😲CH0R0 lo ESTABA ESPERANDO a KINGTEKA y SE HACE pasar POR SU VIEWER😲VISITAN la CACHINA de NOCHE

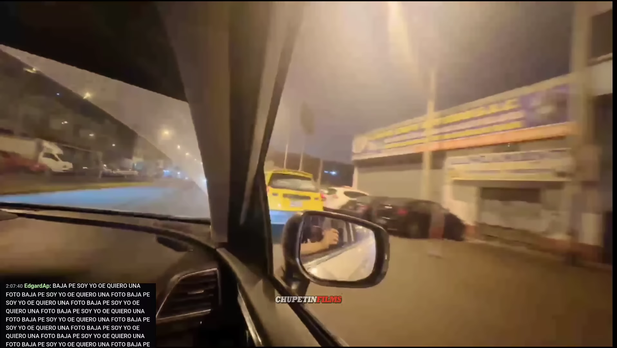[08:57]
No son de Lima, este es uno de los barrios picantes también acá que hay de Lima, se llama San Cosme. ¿Dónde estamos yendo ahorita? Ah, este es San Cosme, el pino. Hemos hasta ahora estamos en el Pino.